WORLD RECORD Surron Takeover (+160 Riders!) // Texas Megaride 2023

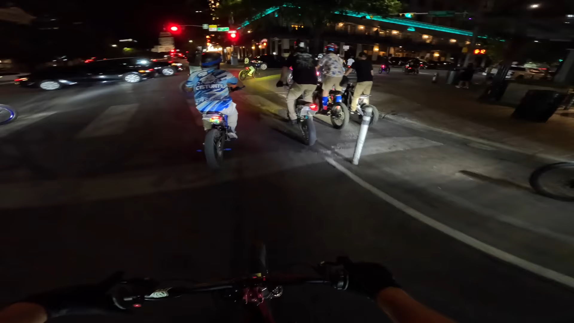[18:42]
Look at this self-driving car. Look, there's no one driving it. How crazy is that? I want it to hit me so I can sue this company. That's crazy.
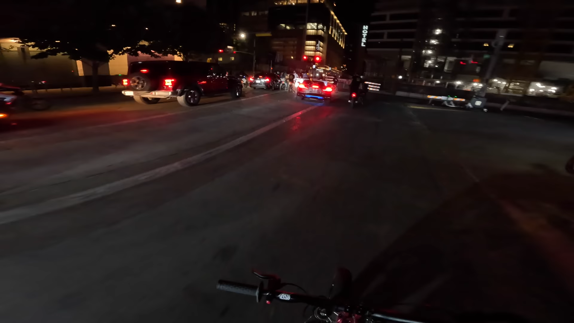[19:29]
No, they put the cheapest LEDs ever on this.
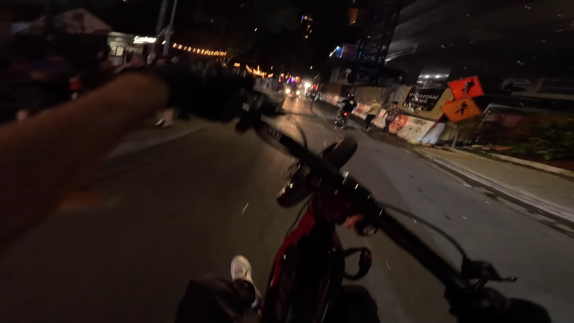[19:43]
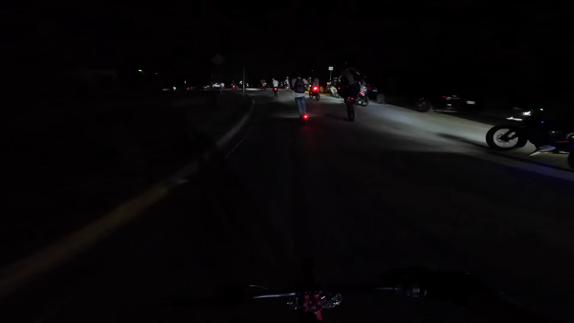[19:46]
Yo, this guy on the scooter is barely hanging on.